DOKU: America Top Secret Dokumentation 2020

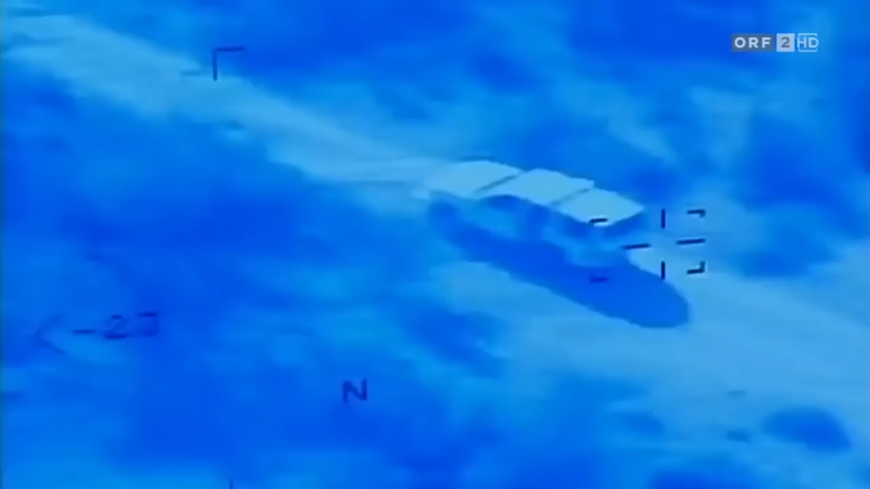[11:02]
Im Jemen sollte eine Drohne, einen Angriff auf einem verdächtigen SUV fliegen.
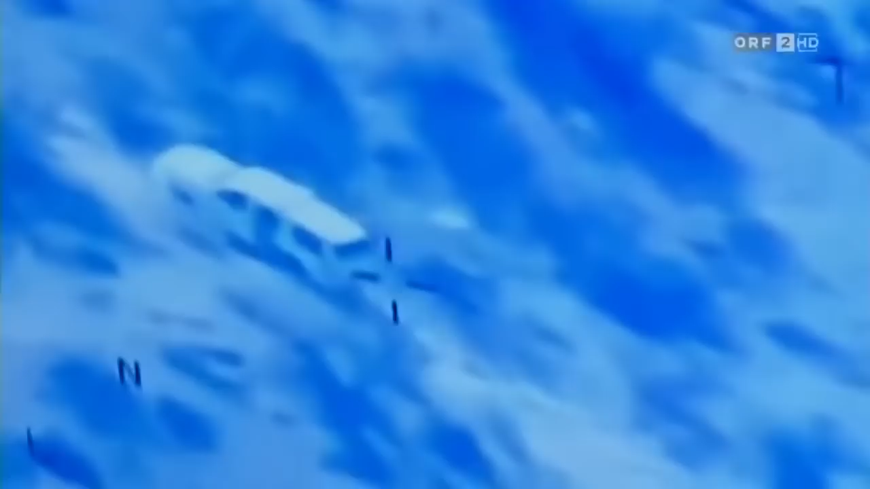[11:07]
Ich lehne mich zurück, schaue auf die Wand und spreche mit George Tenet.